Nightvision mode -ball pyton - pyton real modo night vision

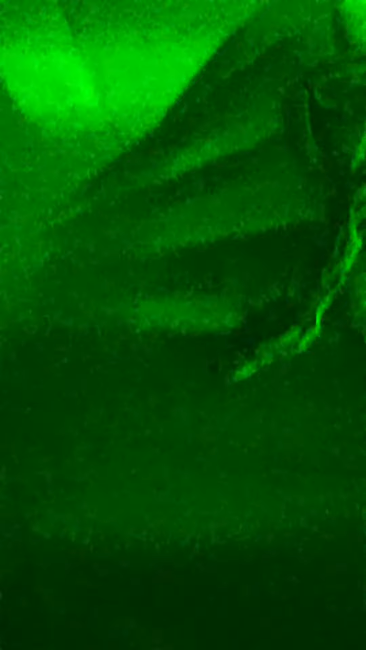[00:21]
Decremento, ¿cómo se ve eso? Vamos a ver qué pasa si le doy aquí.